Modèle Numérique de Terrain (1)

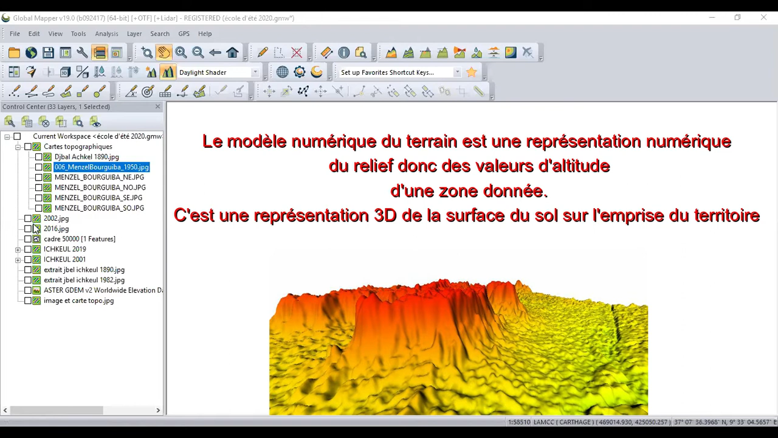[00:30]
c'est tout simplement un modèle qui permet de connaître ou bien de donner l'aspect réel du relief, ou bien d'une élévation. Alors, on distingue généralement deux types d'MNT. Alors, deux modèles numériques. Le modèle numérique de terrain.
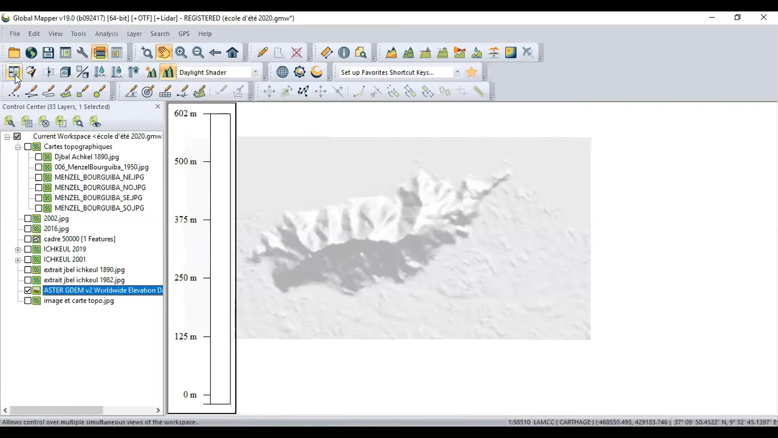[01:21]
لالتيتود كل بوان تعطينا لالتيتود دونك لهنا شفناه المره اللي فاتت كان نعمل ان زوم دونك لهنا
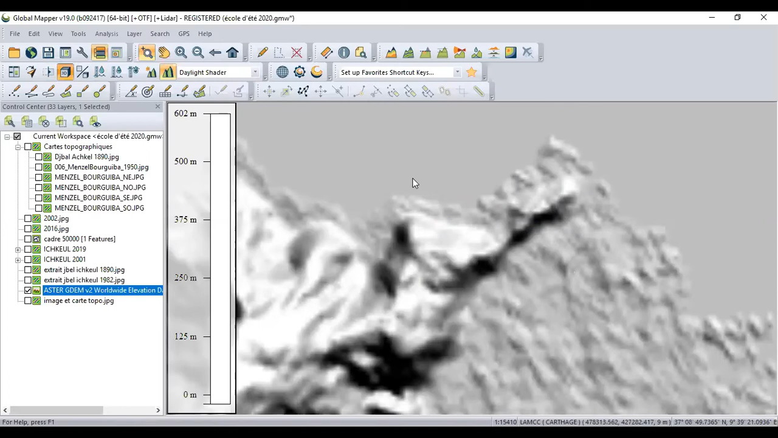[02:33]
خاطر سي با اوسي بريسي فوالا اون في اون فيو 3 دي باش ياخد فيو 3 دي هذه نتاع الزون نتاعي
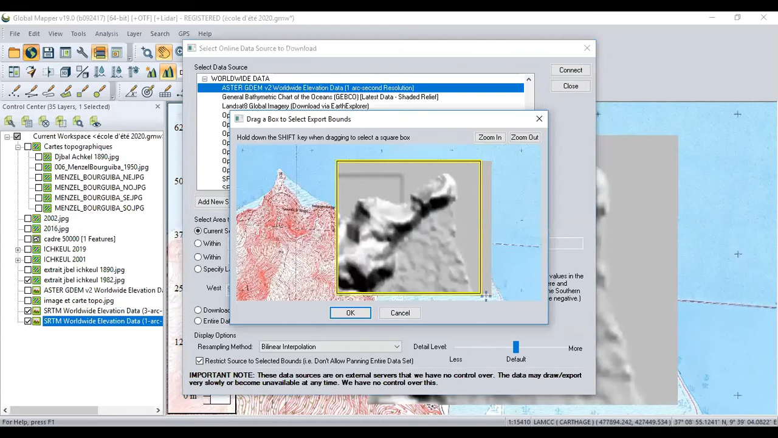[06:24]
Connect. Bien. Alors bien sûr, là même je ندخلوا في tout ce qui est خاطر هذايا فيه دي موديل ماتيماتيك احنا ما يهموناش الحكايات هذوما
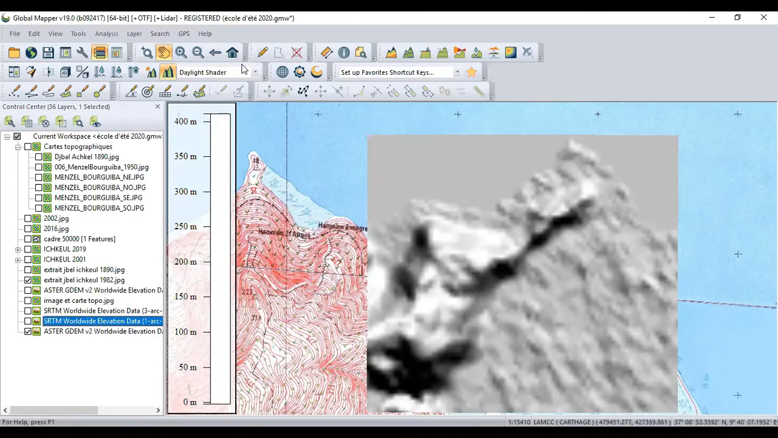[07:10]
Donc, j'ai eu l'hénée, Delight. Donc, le modèle est appelé Delight Shader. Alors, l'hénée, je vais le faire. Atlas Shader.
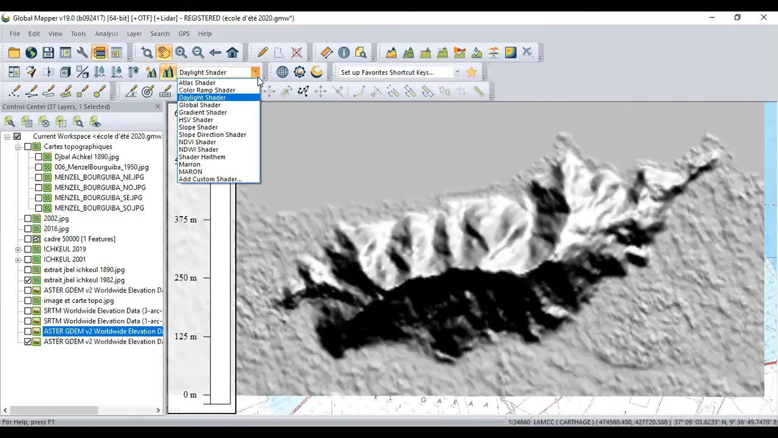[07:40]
Là, nous allons mettre Add Custom Shader. Nous allons mettre Shader Jdid. Bien. Je vais mettre Sami, Mathalan. Je ne sais pas, Test 1. Bien. Donc là, je vais choisir. Donc là, l'altitude maximale, c'est 600 mètres. Ou l'altitude minimale, c'est 0 mètres. نختار هنا جو بي اجوتي اون كولور دونك نحط هنا 0 متر نخليها 1 متر ونحط اد
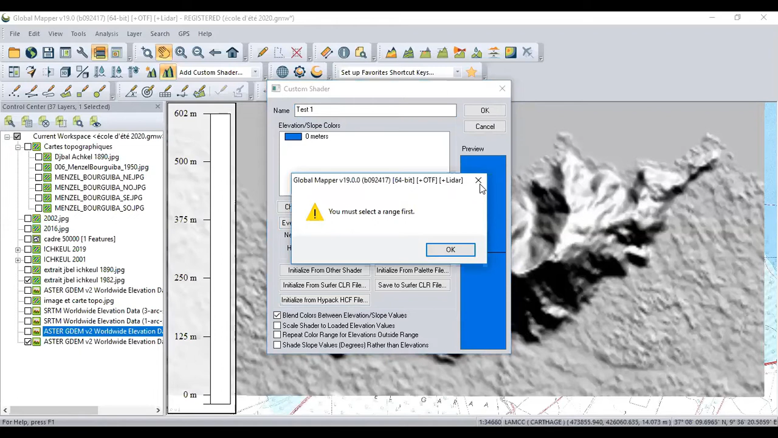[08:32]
اوكي اذا كان نحب نزيد نبدل لا فالور يسوفي دو كليكي سور سو بوتون شانج كولور دونك كليك عليه نعمل change value نبدل الفالور وإذا كان حاب نبدل الكولور نكليك عليها بيان سور نحط change color نختار اون اوتر كولور سلون مون شوا إذا كان حاب نحيها كومبليتمون دونك يسفي دو كليكي ici delete value الوغ لهنا باش نحط par exemple 50 متر باش نعمل equidistance de 50 دونك نحط add je vais choisir par exemple cette couleur le
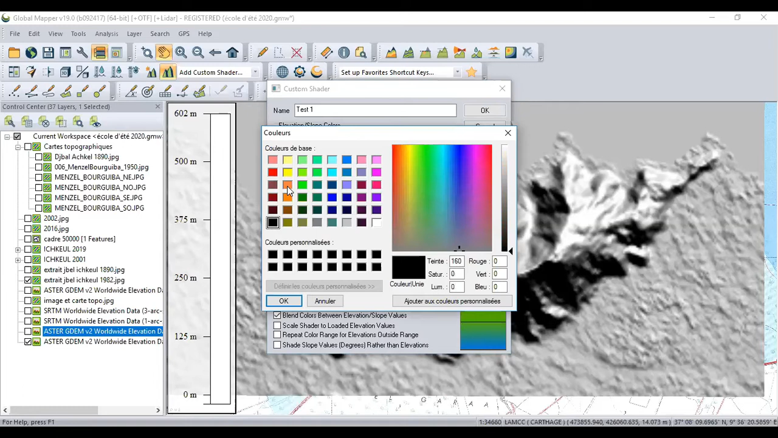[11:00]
Alors 400 vraiment chouette. Alors 450 add. Alors je suis à alors 500 add. نختار هك.
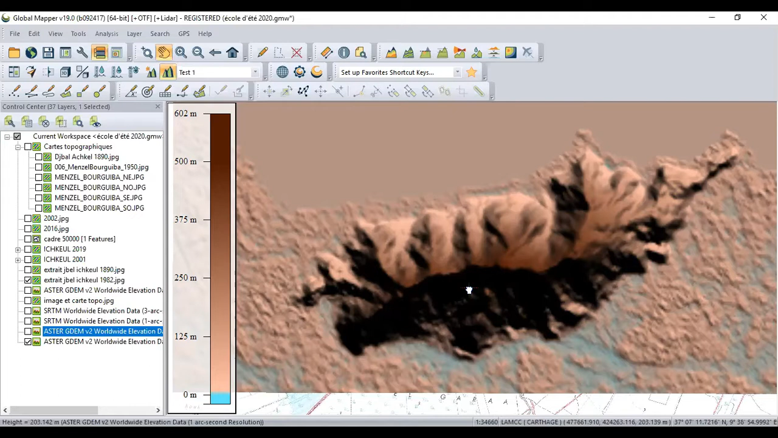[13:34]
اوكي وي سولون في شوا تختار الكولور لهنا جي بخي او ازاغ. دونك نحب نرجع للتيست ان فوالا. دونك شوف غادي تسوفكاردي في الـ في الـ في اللوجيسيال نتاعك.
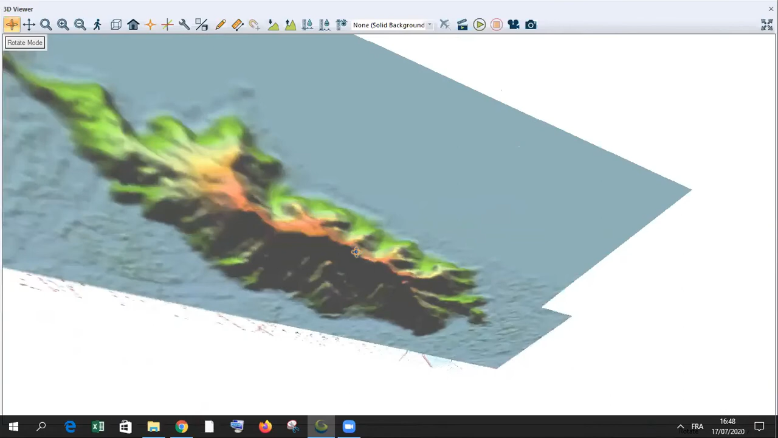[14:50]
الوغ سو بوتون باش نعملو زوم افون اي زوم اريير. الوغ لهنا باش نطلعو لو كومبا بتاعنا comparer les axes.
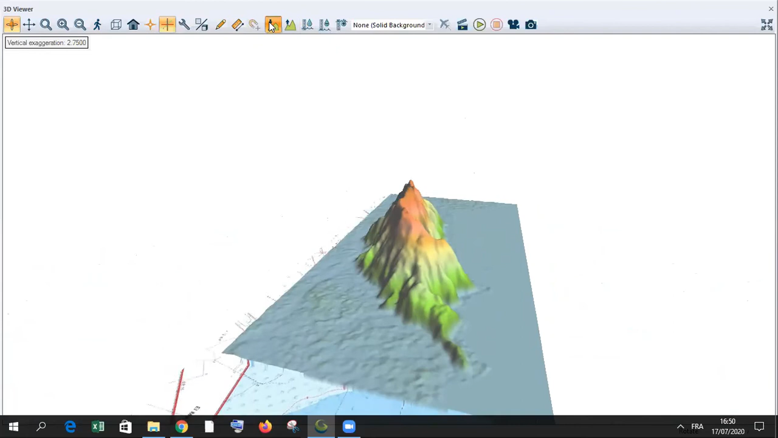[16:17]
نحب نرجعو اكزاجيراسيون ان يعني ما في ماهوش اكزاجيري كيما هو كيما يبان دونك الاصل هكا
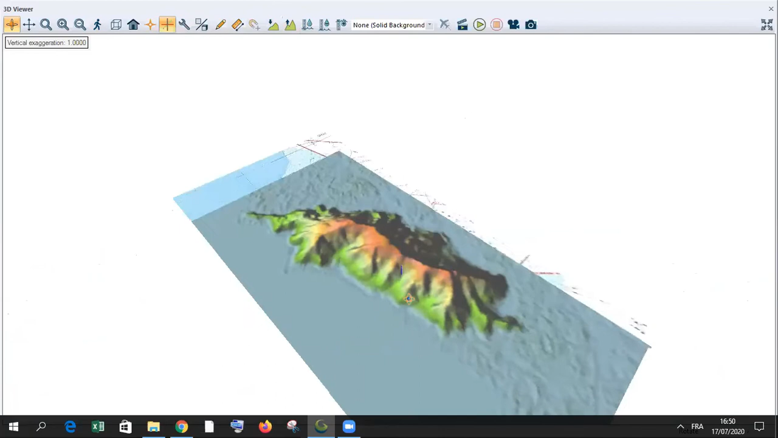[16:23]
alors les exagérations sont tolérables à condition ما يغيرش الشكل نتاع الغوليه نتاع الغوليه
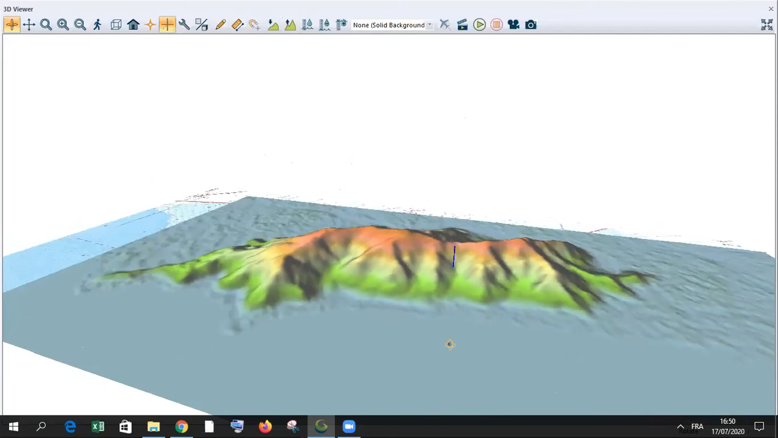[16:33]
مثلا كي نستعمل انا اكزاجيراسيون 1,5 ولا 1,5 ça paraît logique quand même انا نحب نظهر
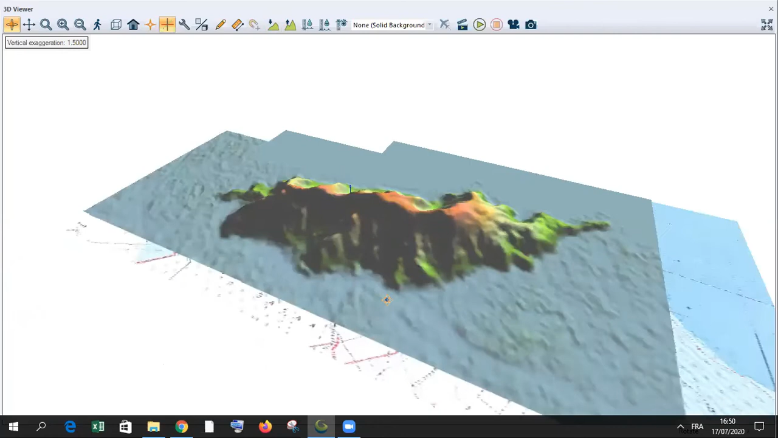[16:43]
الالتيتود وي لكن ماذا بيا ديما وقت اللي نعمل خدمه بالام ان تي بال 3 دي ماذا بيا نحط ليكزاجيراسيون اون نوت نجي لهنا ونحط ليكزاجيراسيون الوغ بور اكسبورتي سيت ايماج نجي لهنا كيما وريتكم المره اللي فاتت
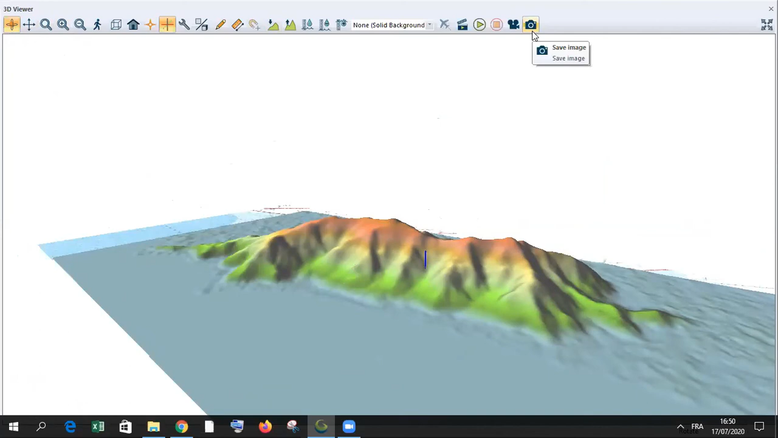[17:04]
تعمل سيف ايماج وتكبر تكثر الريزوليسيون انت شنو تحب تحط اوكي okay.